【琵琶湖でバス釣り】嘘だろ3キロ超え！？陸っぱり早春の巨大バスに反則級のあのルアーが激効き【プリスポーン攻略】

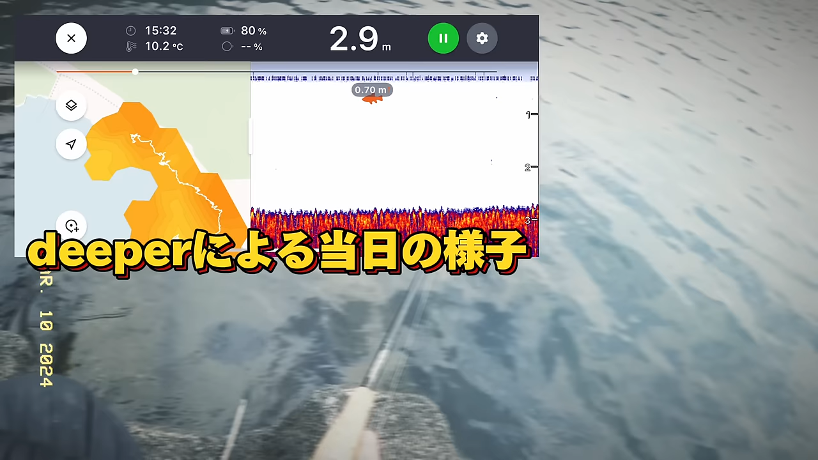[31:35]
On screen: depth 2.9 m, water 10.2°C
2度っていうことでいまいちね、水温が上がりきらないといった状況ですでね、過去のデータも見れるので去年釣れた時のディーパーの映像はい、
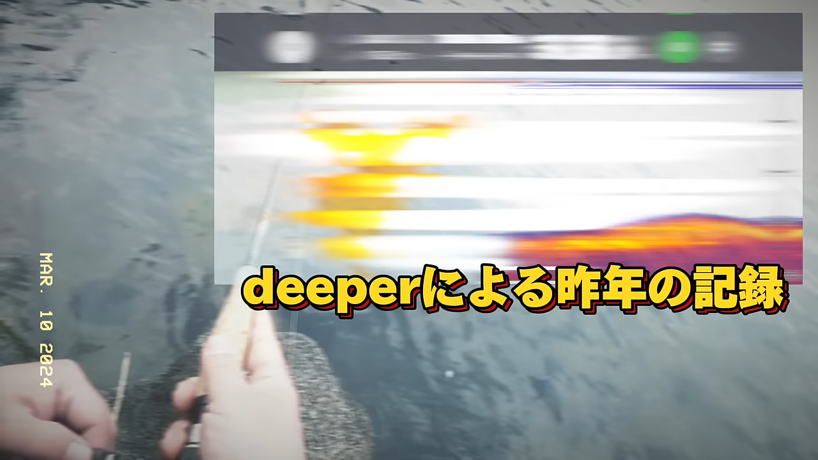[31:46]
こちら水温はね、この時はもう16.6度とあって非常に温かい感じでね、ポロポロと魚も釣れたんですけども見ていただきたいなこのまさにね、やってる同じエリアで撮ったデータなんですけどもこれは今、岸に近寄ってきて2メーターからこう、どんどん駆け上がったっていう映像なんですけどもここから投げるとね、
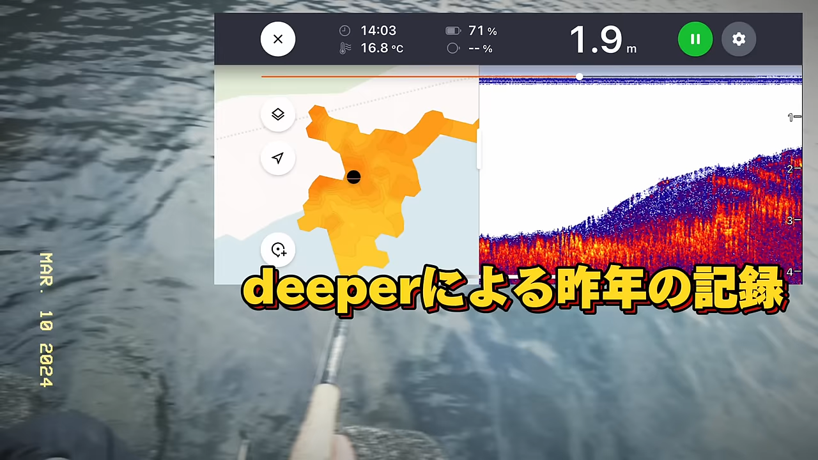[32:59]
On screen: depth 1.9 m, water 16.8°C
どこを狙うかという感じでで、最終的にみんなね、この3メートルフラットのあたりに集まってですねえー、ノーシンカーやったりとか、ミドストやったりとかあとはね、流行りのサイコロラバーを投げたりとかね思い思いの釣りをしてみているわけなんですけどもこの後ね、結構、
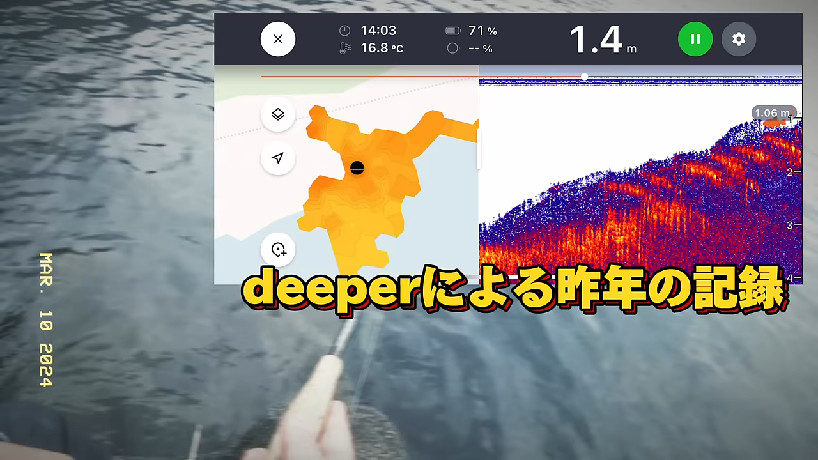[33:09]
On screen: depth 1.4 m, water 16.8°C
うおぉーっていうね大きなサイズの魚が釣れますのでまずはね、ここら辺の地形ねこれ、
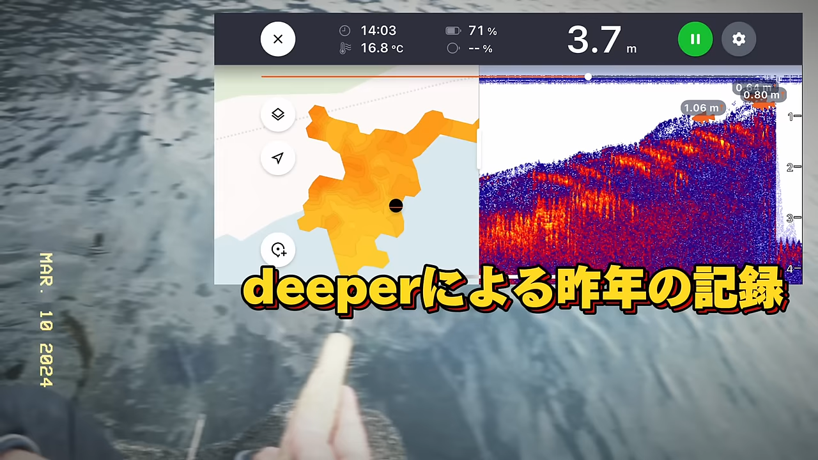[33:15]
On screen: depth 3.7 m, water 16.8°C
去年のデータ今流してるんですけど見ていただいてえー、大体3メーターぐらいでえー、なだらかな地形が続いてで、きちぎわで、まあ最後にポンとねあー、
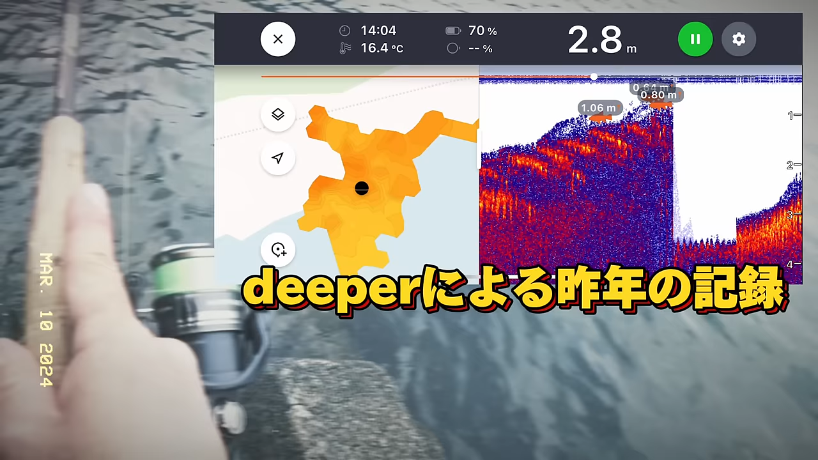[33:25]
On screen: depth 2.8 m, water 16.4°C
どんどん浅くなっていくよと、そんな感じの地形のところでえー、自分もね、えー、